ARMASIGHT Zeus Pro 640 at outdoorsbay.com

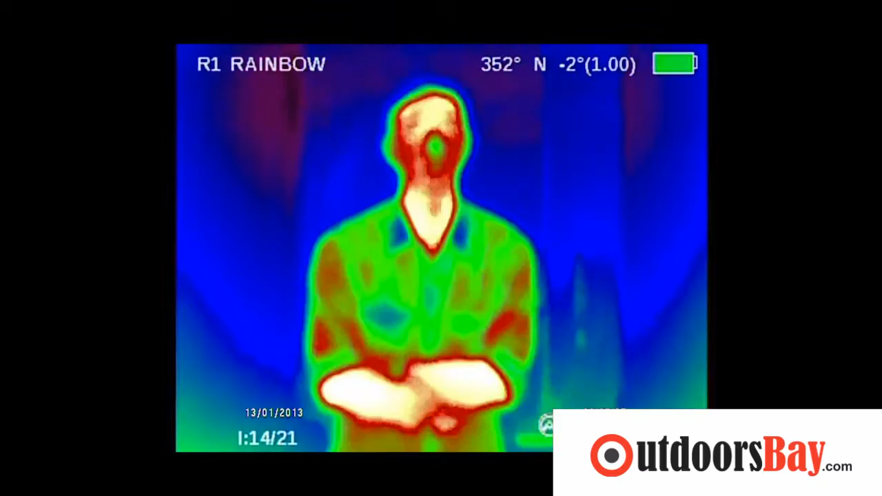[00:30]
Unlike those green night vision goggles that amplify existing light to let you see in the dark, thermal imaging works by showing you the infrared radiation emitted by objects.
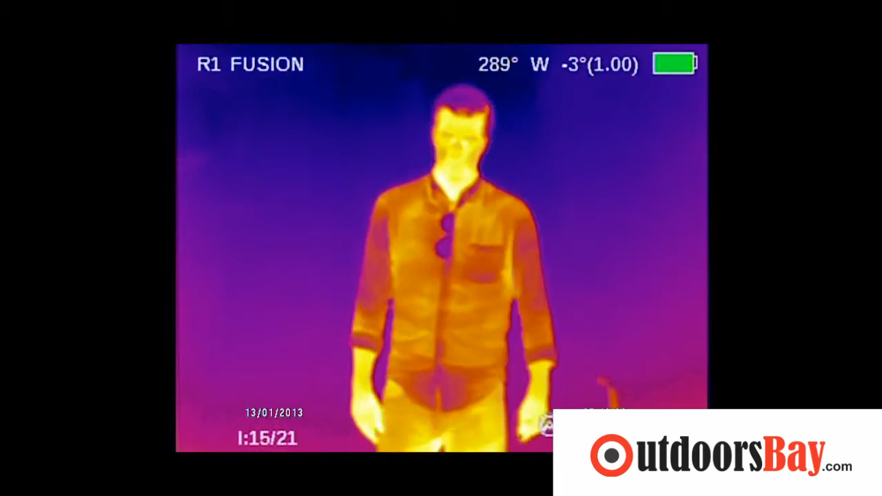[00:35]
Infrared radiation passes through this 100mm germanium lens, where the Zeus Pro's imager converts it into pictures humans can understand.
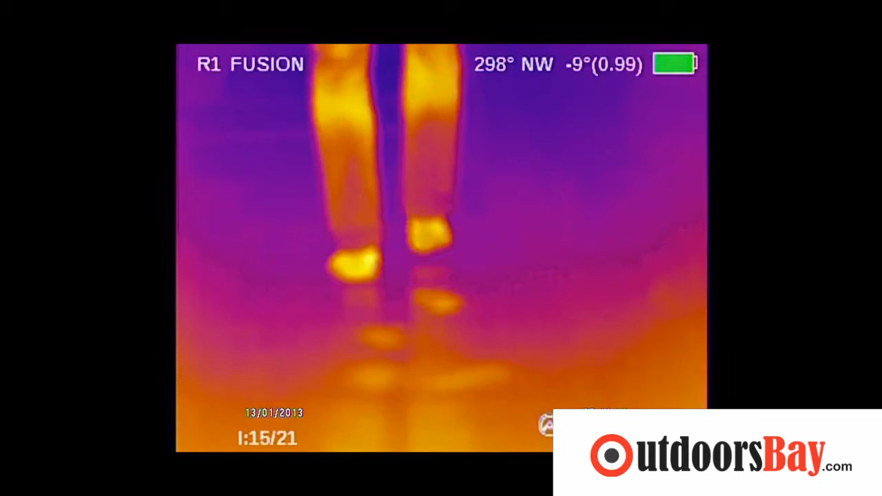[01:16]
Thermal imagers are so sensitive, you can pick out blood trails or the heat from someone walking out a cool surface.
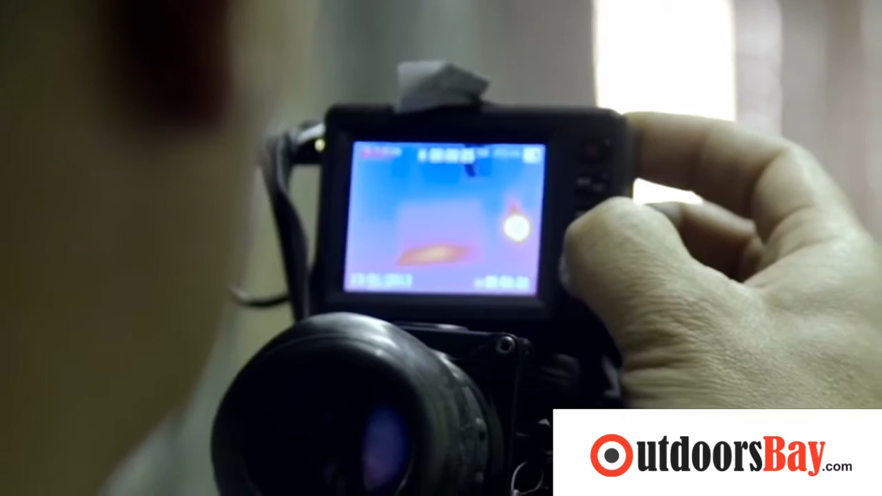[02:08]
The consumer FLIR one in the iPhone? It's 80x60 pixels. The Zeus Pro is a totally badass gadget.
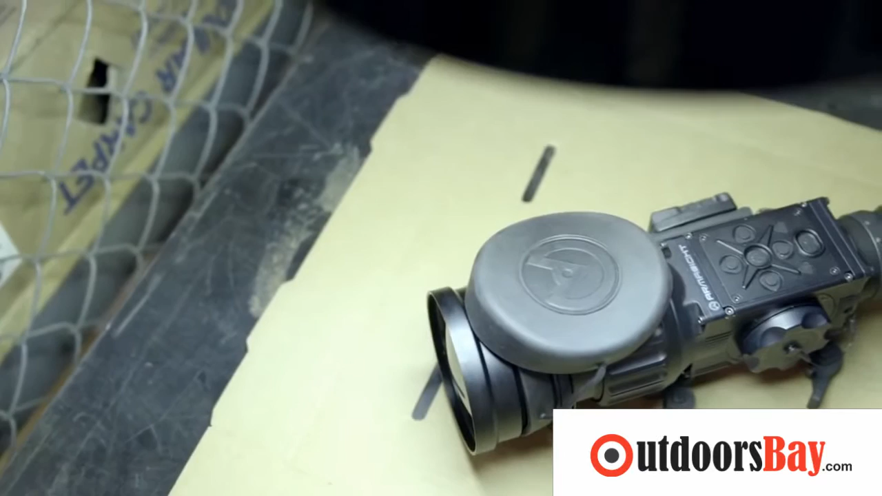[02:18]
But you know what I want to know, can the Zeus Pro find me if I cover myself in mud like Arnold.
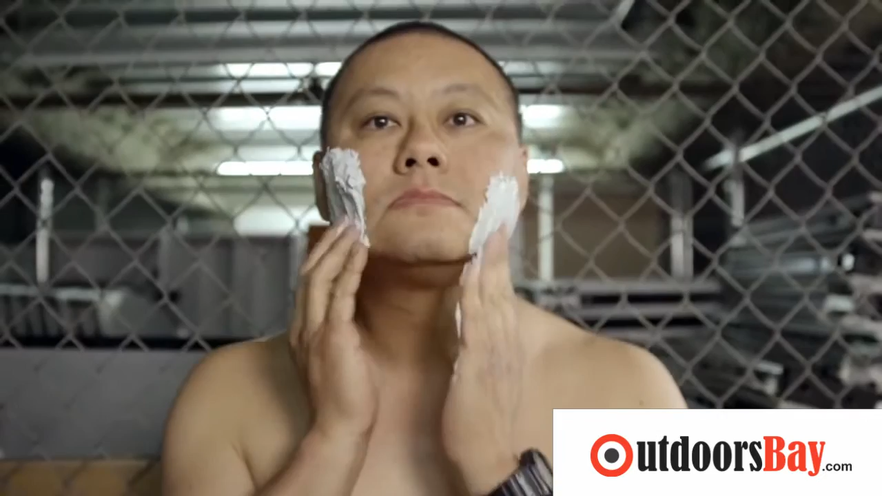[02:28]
So does it work?
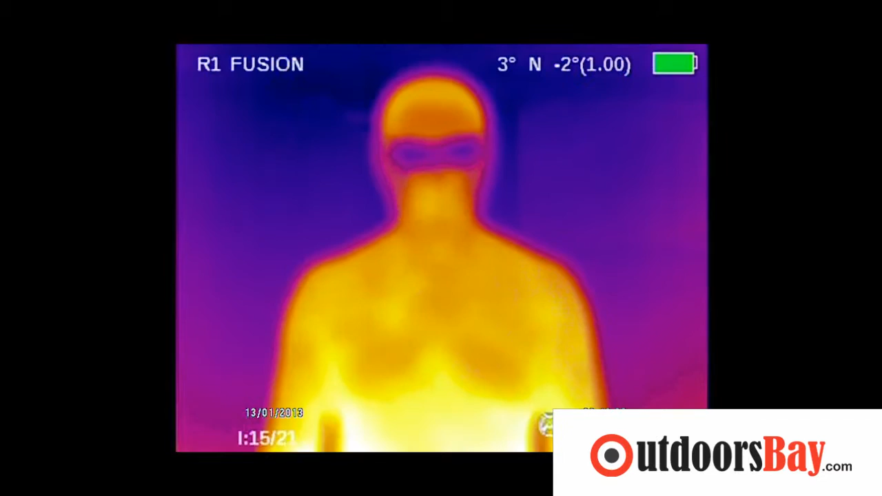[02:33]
Can you see me? Am I invisible? Now that's hardcore.